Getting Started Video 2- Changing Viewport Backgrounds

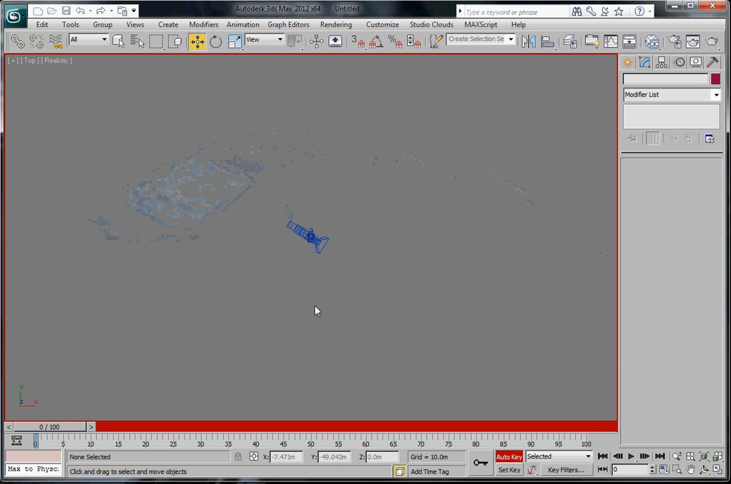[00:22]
to the top view and I'll zoom in a bit you'll see that I have a camera here and it's animated along the path and just sort of going around one side of the vehicle.